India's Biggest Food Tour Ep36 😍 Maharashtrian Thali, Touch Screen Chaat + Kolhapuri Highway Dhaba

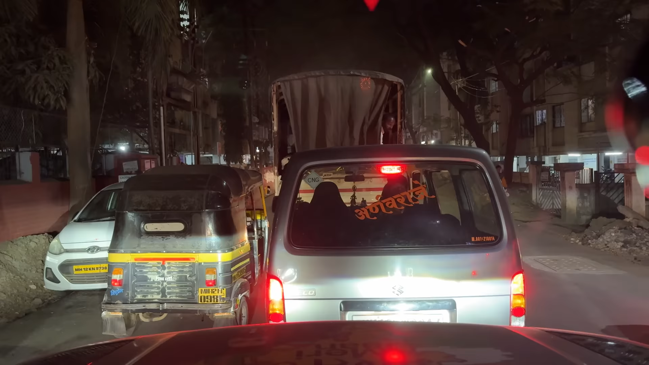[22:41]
ट्रैफिक इतना खतरनाक है कि पिछले 2 घंटे से ट्रैफिक में ही फंसे हुए हैं। इधर आपको दिखाता हूँ, ये देखो ये इतना सा लाल जो पैच है,
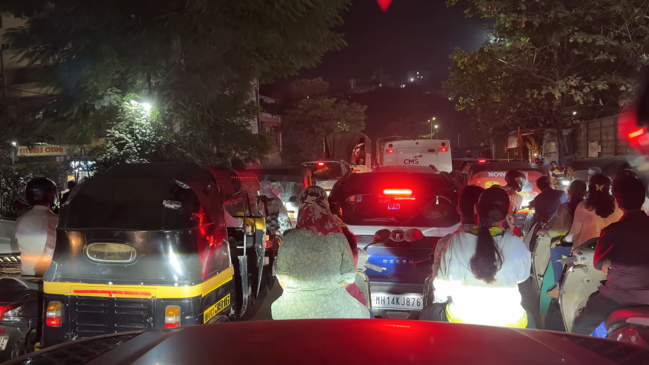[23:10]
एक डबल लेन है, और इस इधर देखो ये इधर एक इनोवा खड़ी है ये इसके आगे, और इसकी वजह से पूरा जाम लग गया है, और पिछले आधे घंटे से हम यहीं पे खड़े हैं। लिटरली एक टाइम लैप्स बन सकता है आधे घंटे का, और कुछ भी मूव नहीं कर रहा, सब तरफ से स्कूटर ट्रैफिक सब जगह से जाम है।